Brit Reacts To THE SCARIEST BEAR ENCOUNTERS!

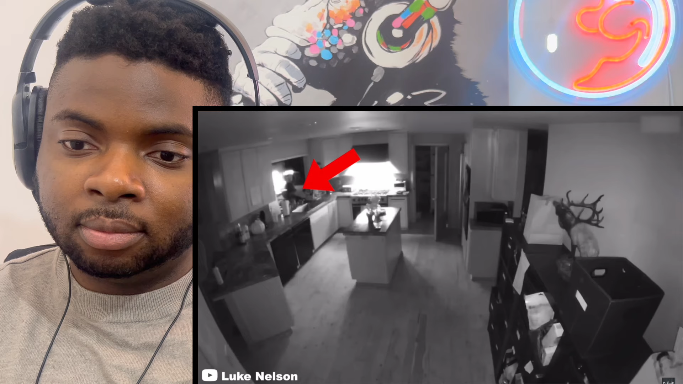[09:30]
throughout the video the bear can be seen exploring the house and roaming around seemingly looking for something to eat
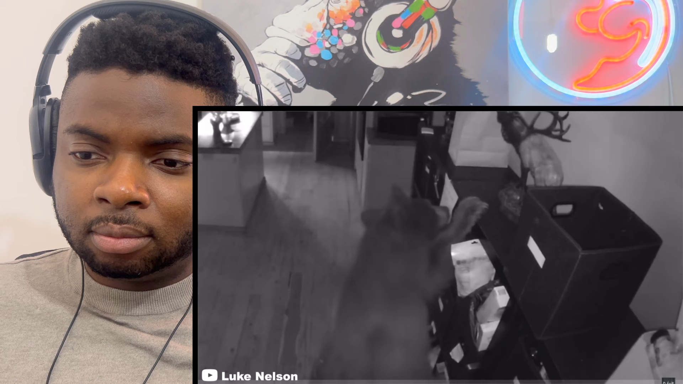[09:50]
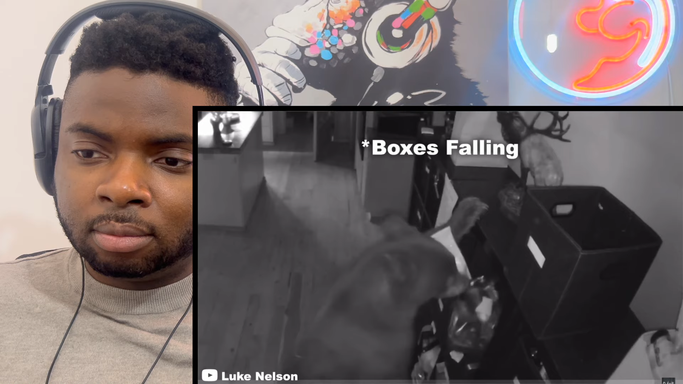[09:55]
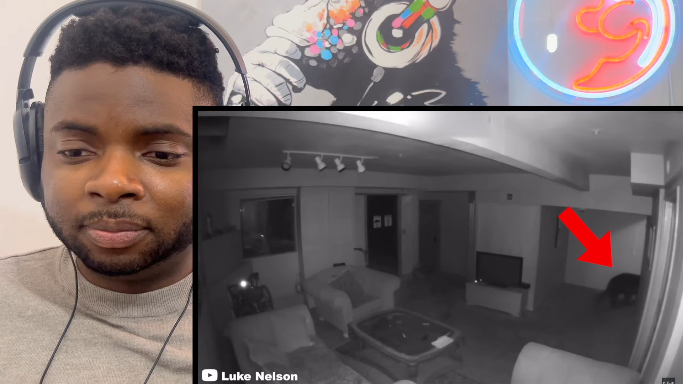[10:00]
at one point the animal is even seen awkwardly trying to scratch itself on the side of a kitchen counter
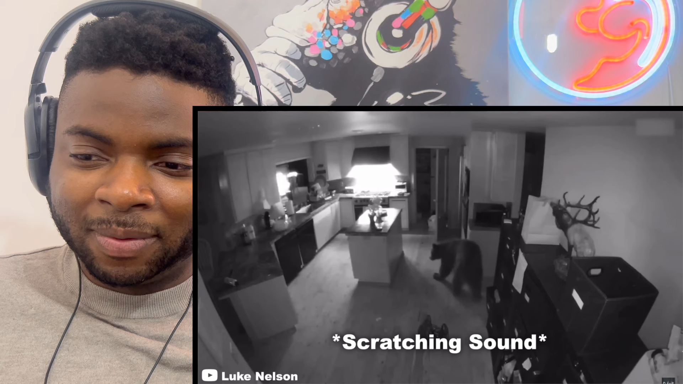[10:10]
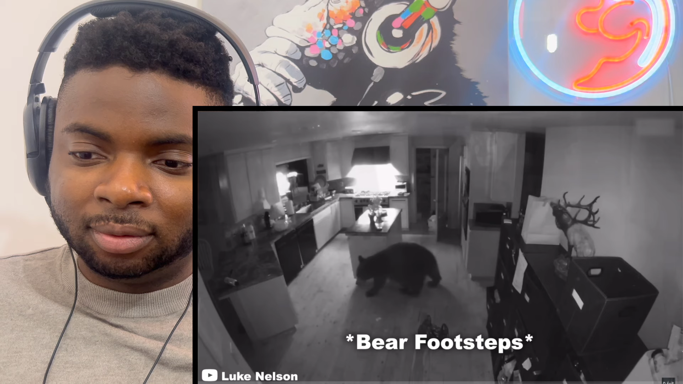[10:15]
luckily for the family the bear made its way back out before they got home number one did it go upstairs while floating down a river towards